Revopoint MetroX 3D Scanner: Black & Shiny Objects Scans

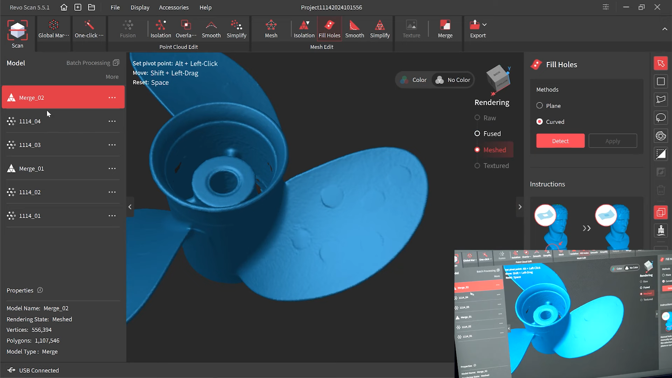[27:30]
And if you don't like that, number one is when you could choose remove marker points hole and choose the radius when fusing, or
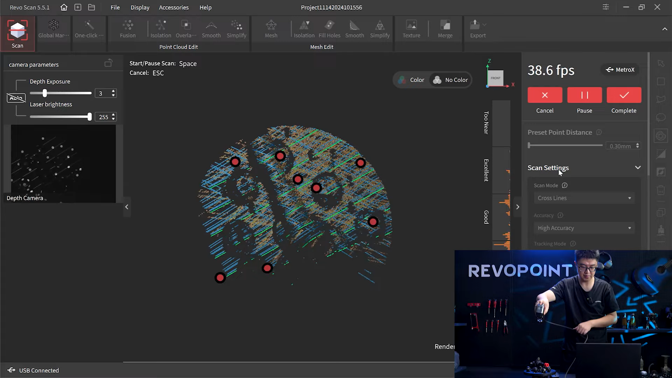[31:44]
And by the way, one side of this object is super reflective.
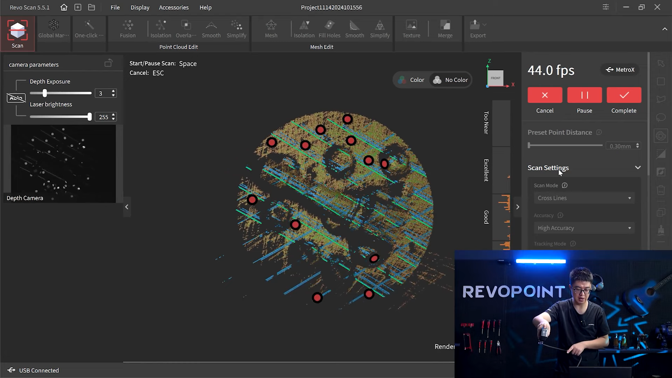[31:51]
So if you have some problem scanning, like one face has some reflective or too dark, you can manually change, adjust the exposure when you are reaching to that area.
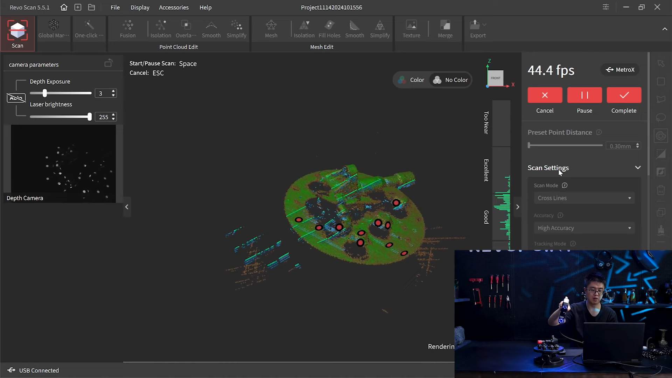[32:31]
This face is pretty reflective. Well, actually, it's fine. It is generating enough point clouds.
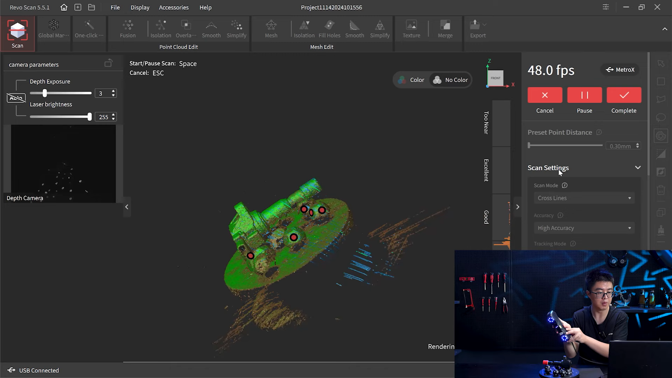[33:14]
better, I just pause the turntable and manually scan that area.
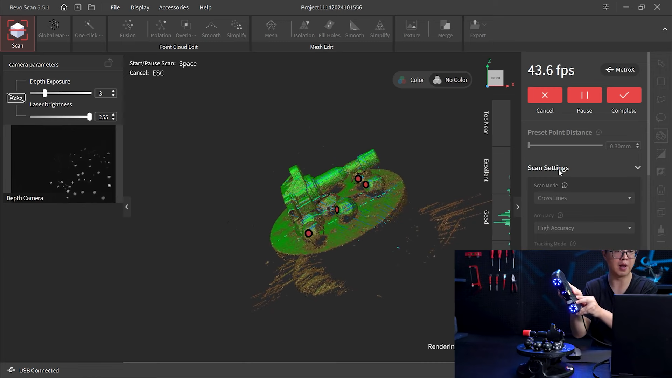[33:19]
For me, is this little nozzle, I think,
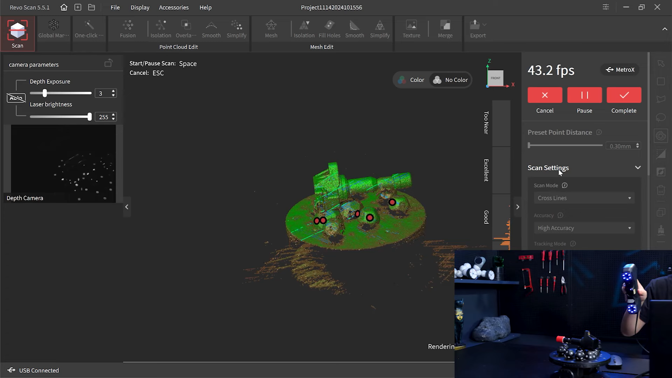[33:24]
is going to be crucial for us when merging the two sides.
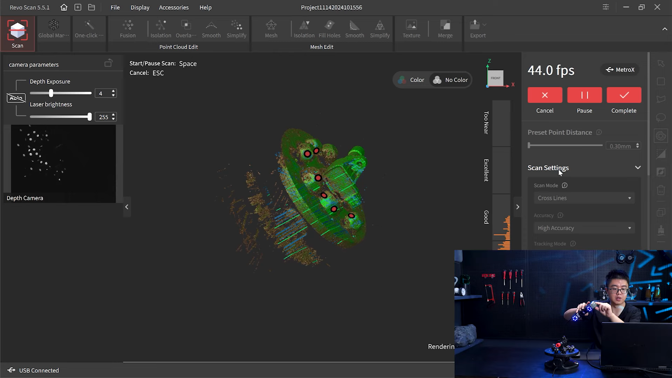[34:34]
Exposure, like I mentioned, when you go to some awkward area or super shiny face, you can super dark,
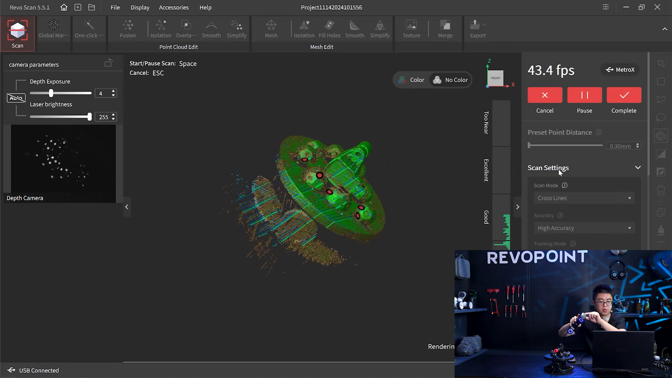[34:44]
you can just increase the exposure to 1 or 2 level just to capture better point clouds. Yeah, like right now.
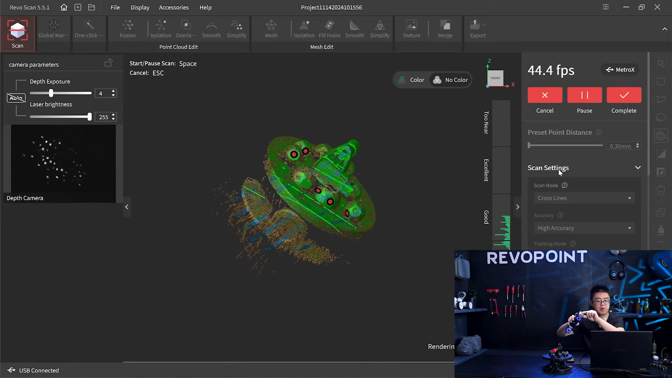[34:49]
Okay, I think that's fine.
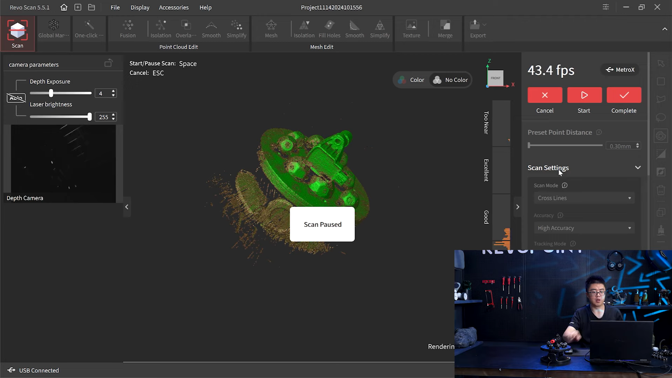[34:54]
It's not doing very great on the end,
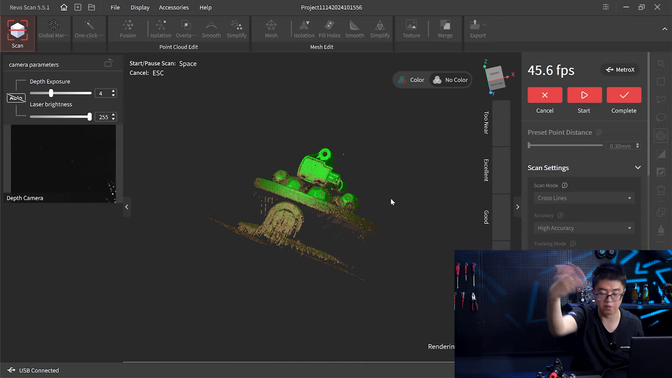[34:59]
but when we're flipping it over, we're definitely gonna catch much better details on that.
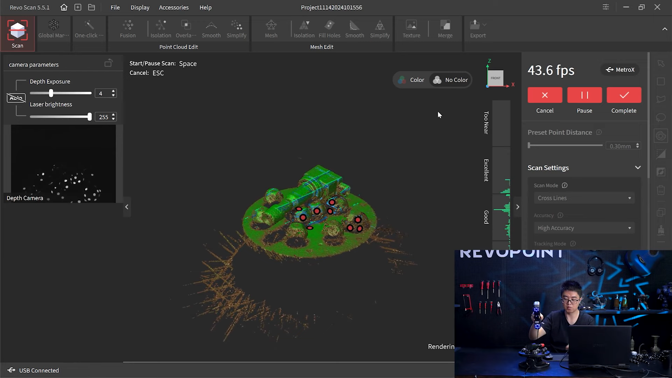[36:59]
Okay, pause it and spend more time on the nozzle here.
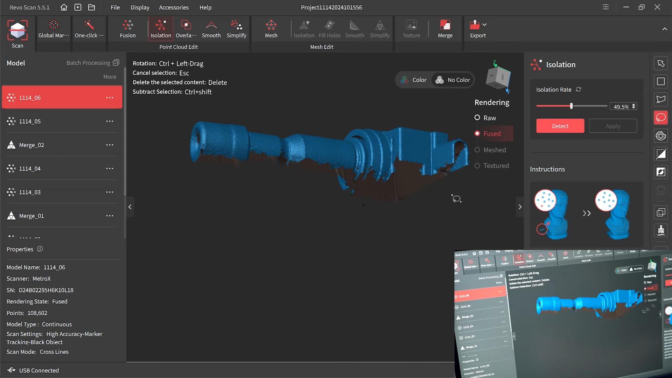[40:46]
Well, let's also clean up this area too. Okay, that's fine.
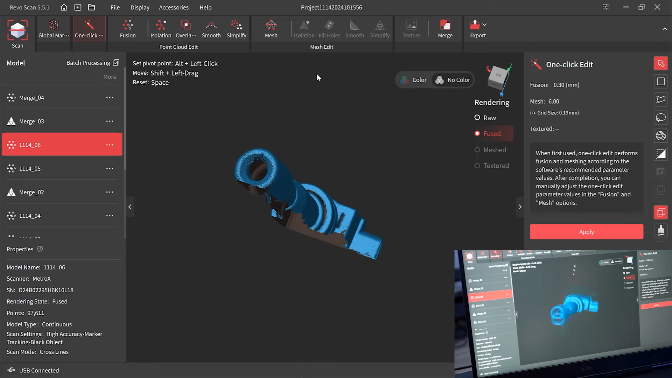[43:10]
It's like, oh, okay, so which one is left and which one is right? Should I just merge them like this? Like here? Right?
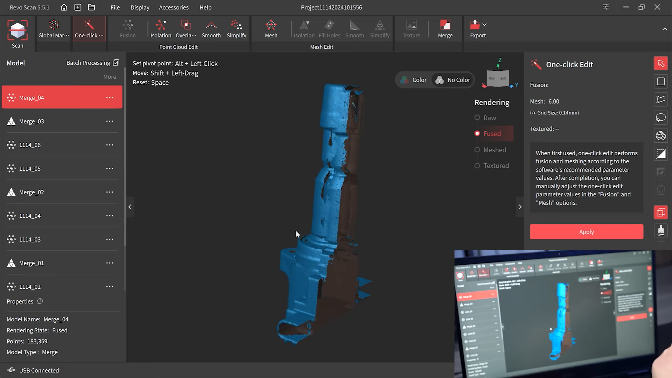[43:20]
So definitely this is something you might would face if you're trying to merge something that is pretty symmetrical, left and right side, and you just scan half and half.
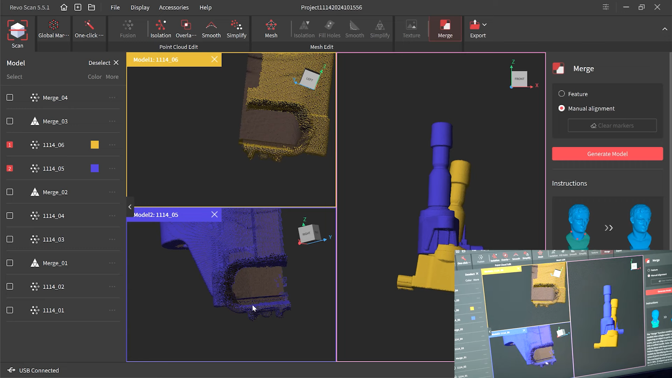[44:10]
Let's use this as the reference. So number 1 and number 1 here, number 2 here, number 3 and number 3 here. So normally we need 3 points to align each other, but sometimes it's not enough. Let's do more. Okay, not enough. Maybe another number 5. And number
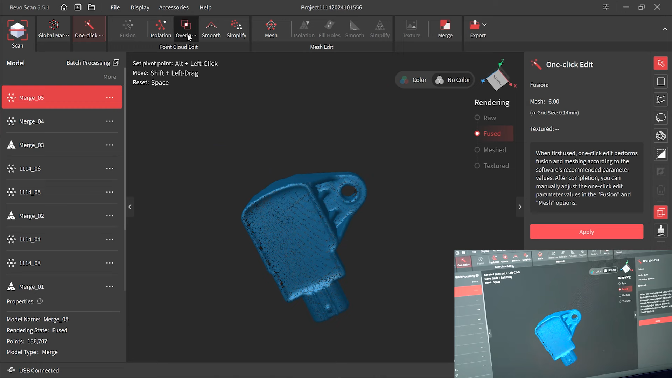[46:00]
So this option is just basically you manually select at least 3.
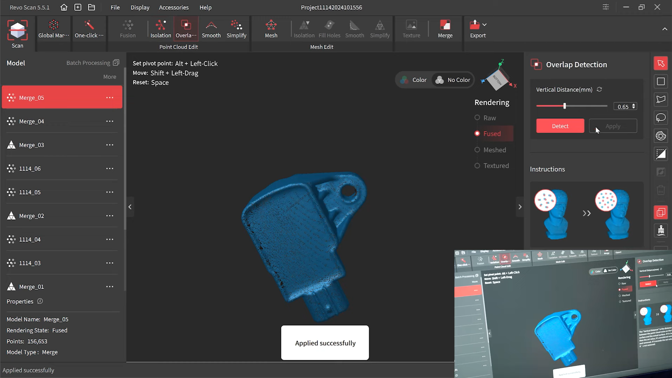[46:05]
Normally sometimes you need 4 or 5 to make it less confusing.